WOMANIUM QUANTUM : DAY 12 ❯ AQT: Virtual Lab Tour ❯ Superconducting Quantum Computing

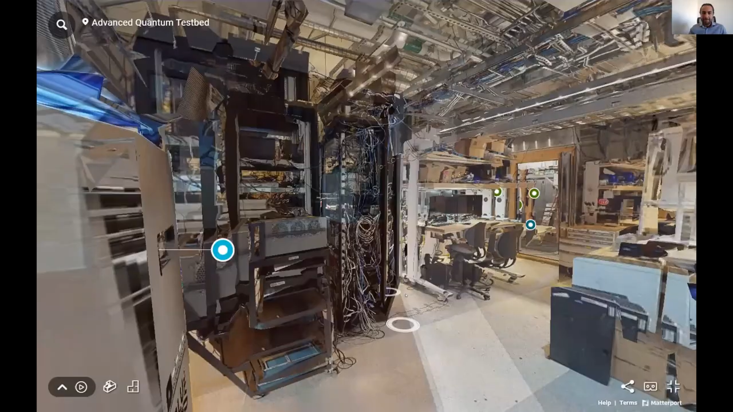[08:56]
So stepping into the lab, this is what the typical measurement lab looks like. We have three cryostats here in this particular room and the desks are,
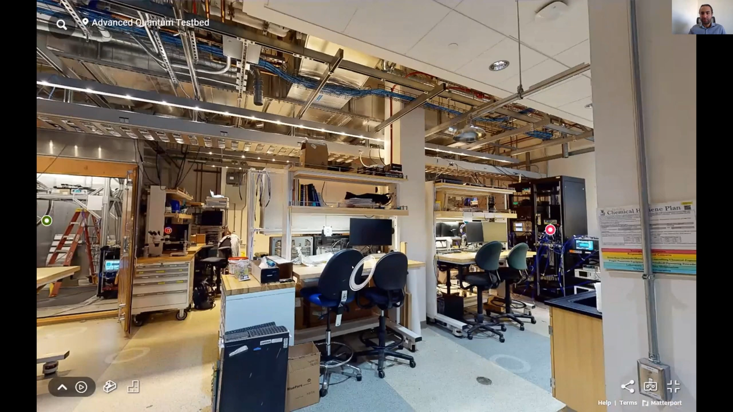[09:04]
as you see, are co-located right next to the measurement systems so that the researchers working on these systems would have direct access, not really being separated from the instruments and the tools.
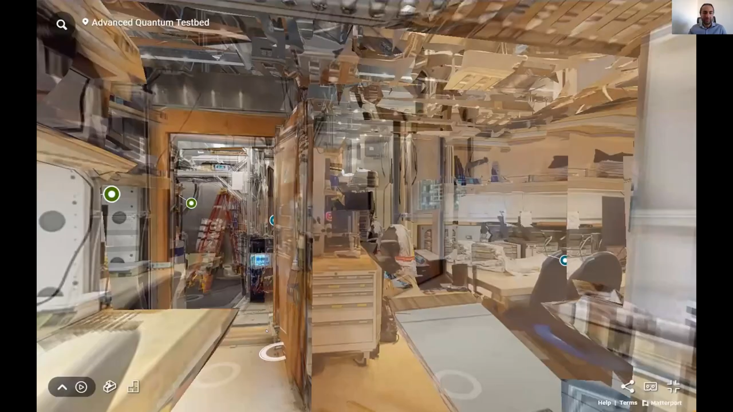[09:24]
So if I start with a smaller system, you can see here,